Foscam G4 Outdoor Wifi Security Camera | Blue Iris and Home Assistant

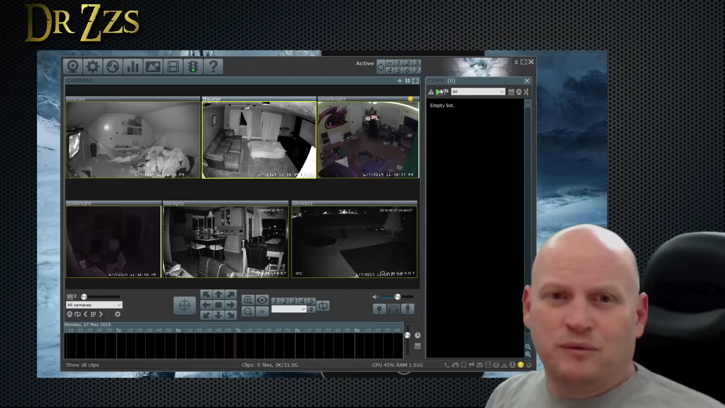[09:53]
Now we can go back to blue iris and we hit the set up new camera button here.
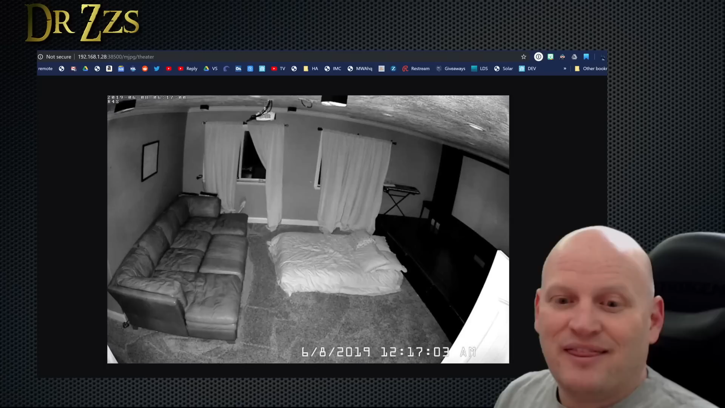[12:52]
That's when you give the user and password that you set up here. But then you've got essentially an HTTP feed that's only accessible internal to your network that you can log into and see what's going on.